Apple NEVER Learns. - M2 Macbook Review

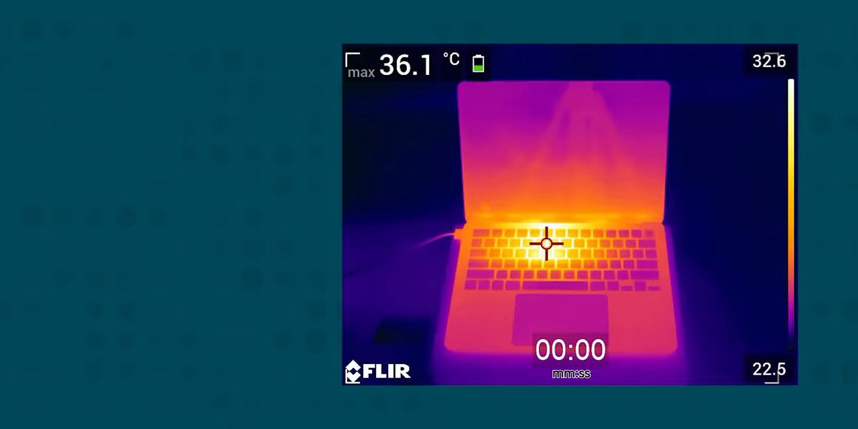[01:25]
On screen: max 36.1°C, scale top 32.6°C, scale bottom 22.5°C
like you'd find on a stick of RAM to the SoC in an attempt to soak up some heat temporarily before transferring it to the chassis, which takes on the role of a heat sink.
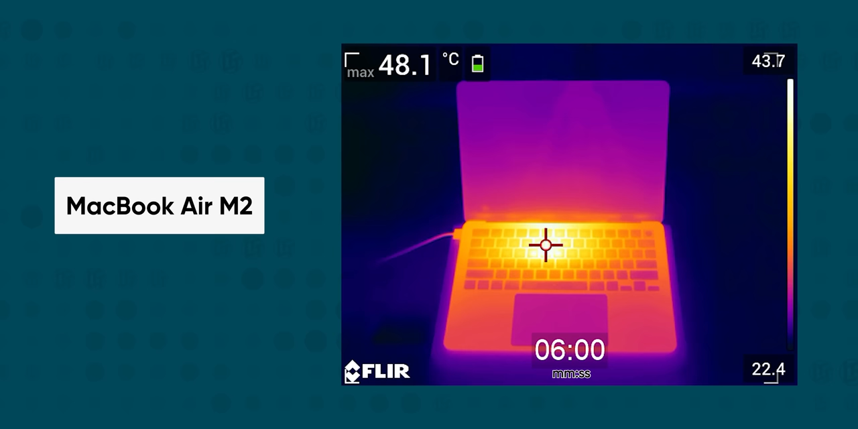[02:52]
On screen: max 48.1°C
Apple has tuned the M2's thermal controls to maintain that same 50 degree surface temperature target as last time, which is required by law, but almost immediately after being hit by any sort of load,